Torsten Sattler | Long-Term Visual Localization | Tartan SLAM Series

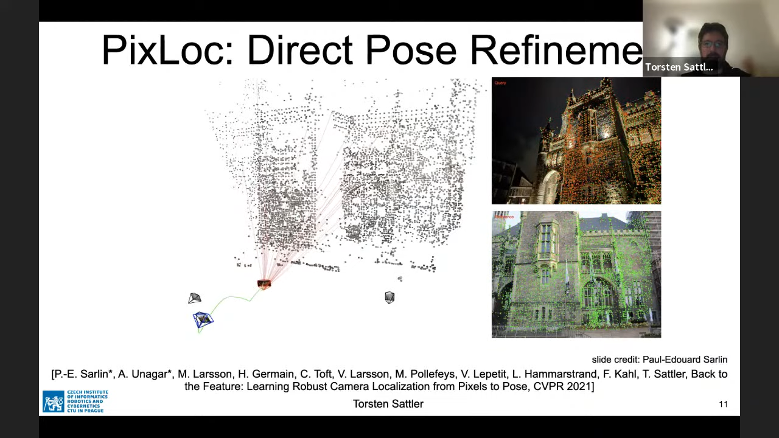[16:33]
As you can see, even though we start quite far away from the real pose, probably a couple of meters, it still converges to something that's highly accurate. So this approach can be trained end-to-end.
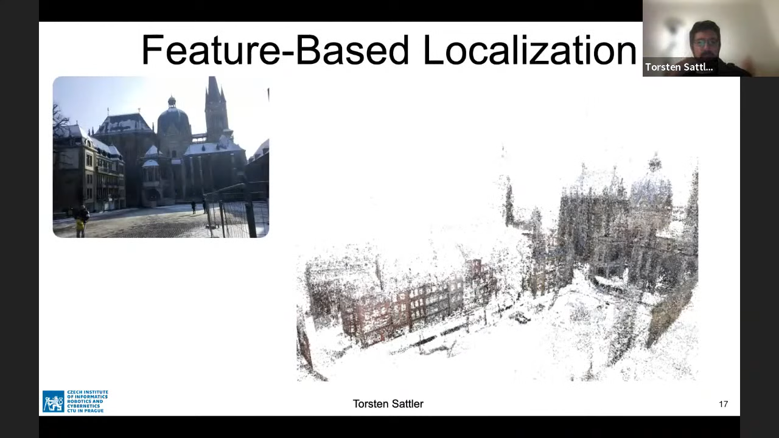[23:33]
So feature-based localization is you're, as I mentioned, you, the assumption is you're given some 3D model, computed using SLAM, structure for motion, and you're given a test image. And the first thing that you do is you're going to detect features, SIFT or whatever you prefer. For each feature detection, you're going to extract computer feature descriptor.
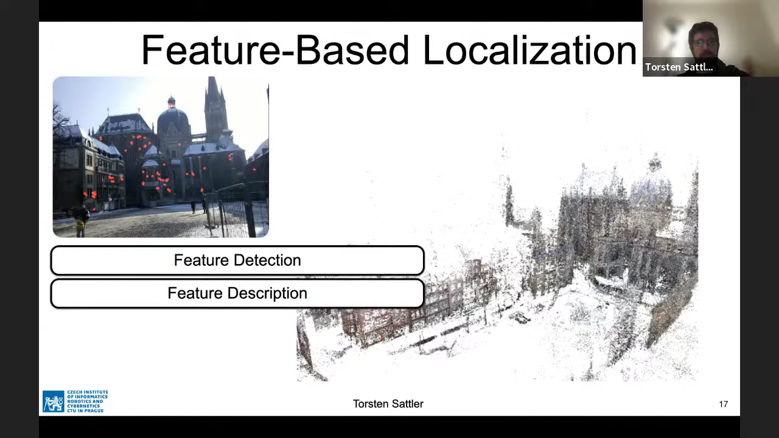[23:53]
And then you're going to do descriptor matching between the features you extracted in the test image and image
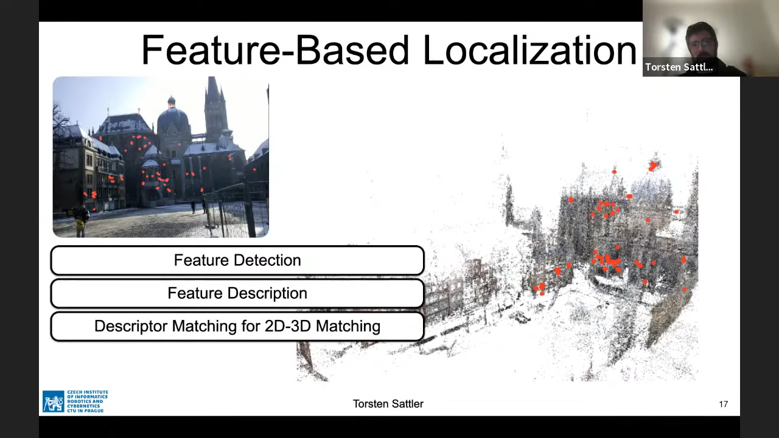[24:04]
descriptors assigned to the 3D points in your model. Once you have those 3D-3D matches, you can do camera pose estimation by essentially trying to find the pose that best aligns the 3D points and the projection of the 3D points into the test image and the corresponding feature detections. And the typical way to do this is to apply RANSAC and some endpoint pulse.
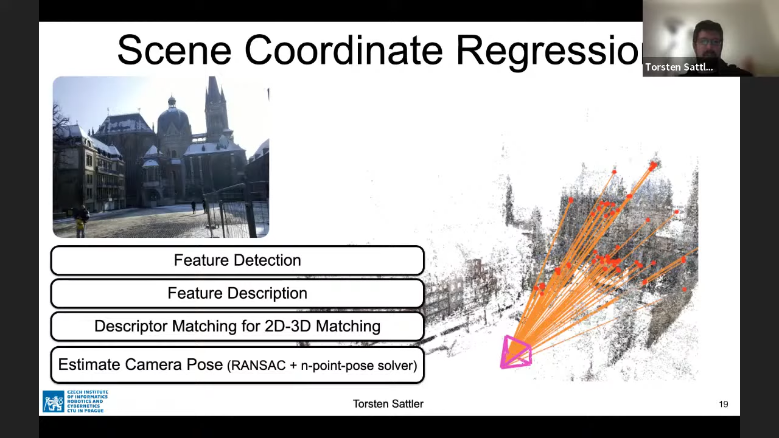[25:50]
The idea is that rather having an explicit detection description matching stage, we just train a single CNN that takes a pixel or patches input and tries to predict the corresponding 3D point in the world. And once you have those points, you get 2D, 3D matches and you can do post estimation.
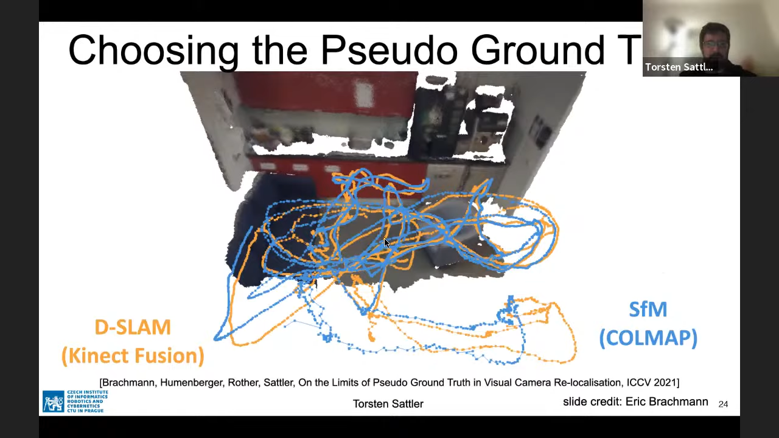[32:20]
And we also use structure for motion to generate a second set of pseudo ground truth poses using the Colmar package. And here you see those two aligned. And it turns out that in some regions, they align quite well. In others, there's actually quite some discrepancy between the estimated poses. And this actually has quite some impact. So here you see in red, pseudo ground truth poses generated using Kinect Fusion, which uses RGBD, or mostly actually depths. And in green, you see the poses estimated using active search, which is like a nearly 10-year-old localization method based on CIF features that I worked on in my PhD.
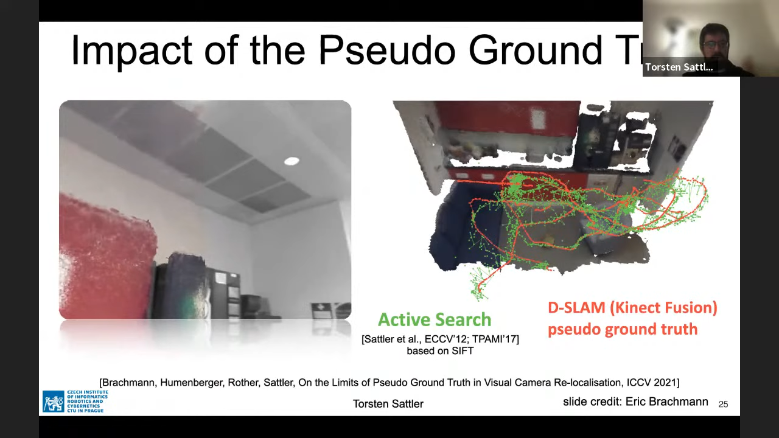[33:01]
And here on the left, you see the reprojection of the scene into the image based on the estimated pose. And as you can see, the pose estimates are quite noisy. And when I saw the results a few years ago, I figured, well, it's probably hard because there's not that many features that you can find. So your poses are not well constrained and you get a lot of noise. But actually, this is the results that you get with the same method and just different pseudo ground truth poses.
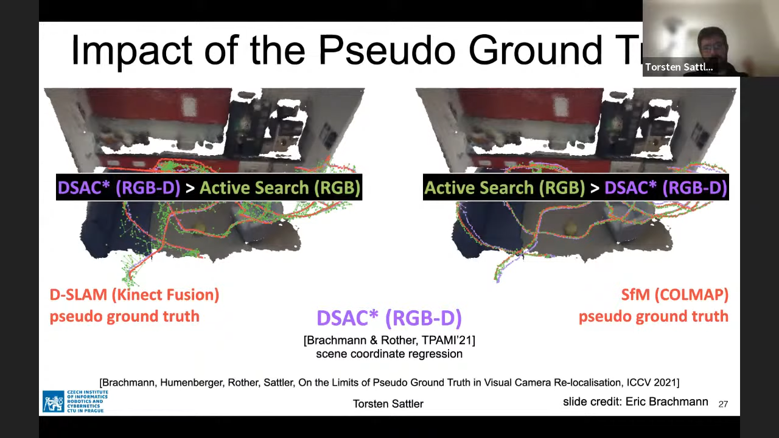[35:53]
Yet this suggests that it's not that easy, but the way that the ground truth was generated, pseudo ground truth was generated plays a part. That is assuming that both pseudo ground truths are equally good. So let's look at this next. So an actual question is, is one better than the other? If yes, then we should only use this and not the other. Here's the 3D points generated using based on local features. So for the structure motion ground truth, this is the output of structure motion. For the Kinect fusion part, we took the poses, we matched features between the images, and then we triangulated the scene.
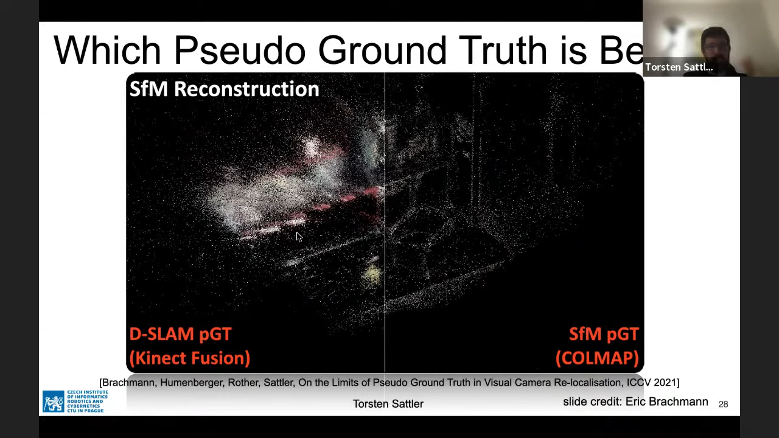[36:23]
And as you can see, you get much cleaner point clouds with much less noise with the structure motion of pseudo ground truth, which is not that surprising because that's essentially what you're trying to optimize. You're trying to minimize, you're trying to optimize 3D points so that they nicely fit to a set of feature measurements, which is not what you optimize for in Kinect fusion.
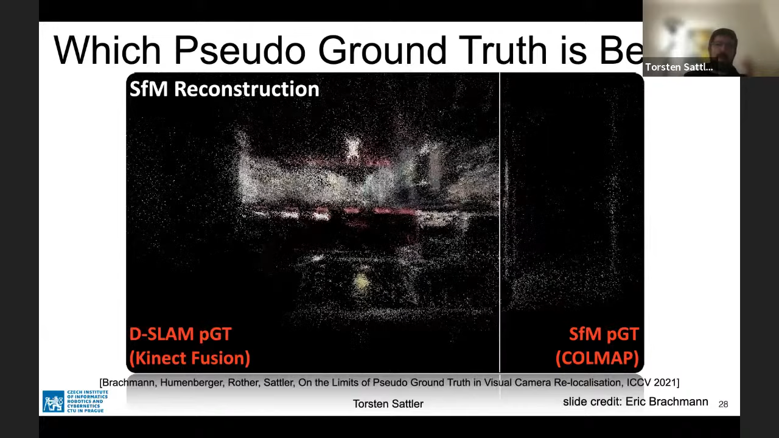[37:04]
So in this case, based on this metric, which is the metric optimized by structure motion, the structure motion ground truth is better. Let's look at a dense representation that you get by essentially fusing depth maps based on the poses that you get from the two algorithms.
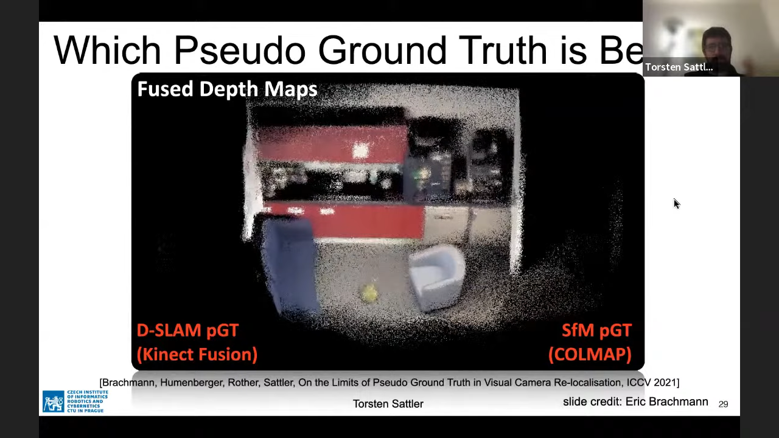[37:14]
So on the right, you see the structure motion pseudo ground truth.
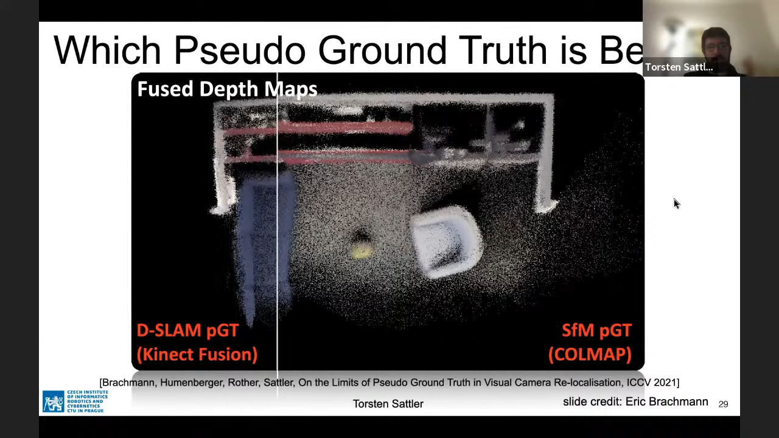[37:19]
On the left, you see the Kinect fusion one. What you can see is that
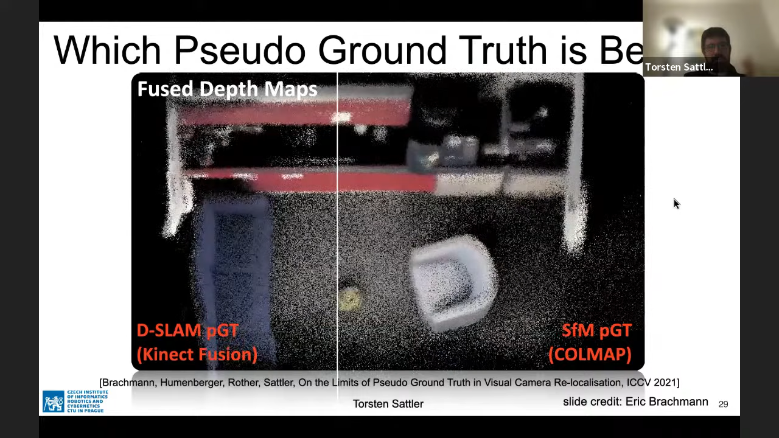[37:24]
the structure motion version is globally more consistent and things that are rather far away from the cameras are more consistent.
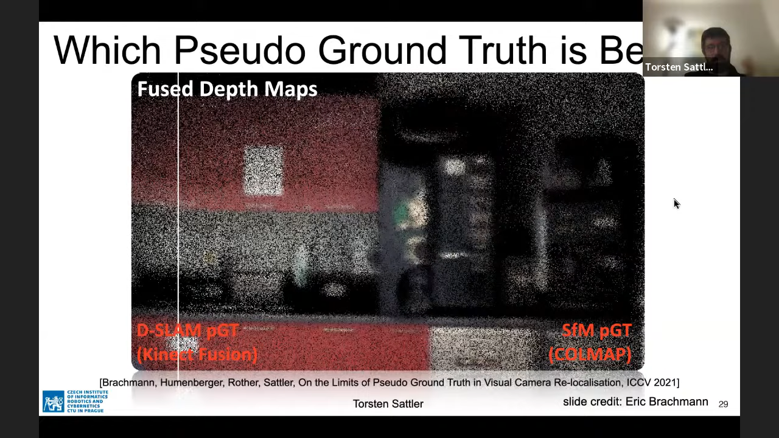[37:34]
But if you look at the foreground, then you actually get more consistent results with the depth space SLAM method compared to structure motion,
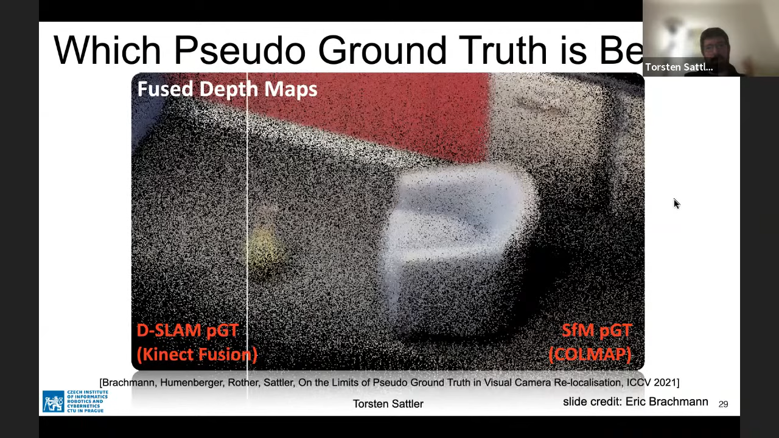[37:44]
likely because there are very few features found on these structures. So you still get a lot of inliers on things in the back, not that many on the front.
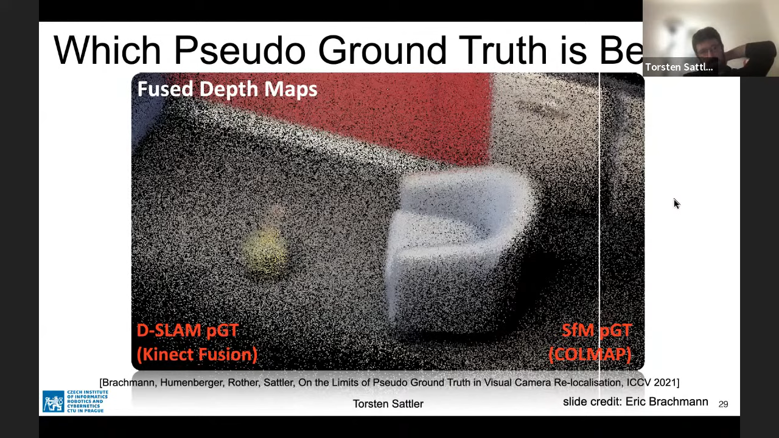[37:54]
So you get biases in your posts. And this is something that we consistently saw with the datasets that we looked at. So this is the global structure of two of a scene of the 12 scenes dataset where the depth space SLAM method, which is actually not Kinect fusion, but bundled fusion is slightly bent, where a structure motion gives you globally more consistent things.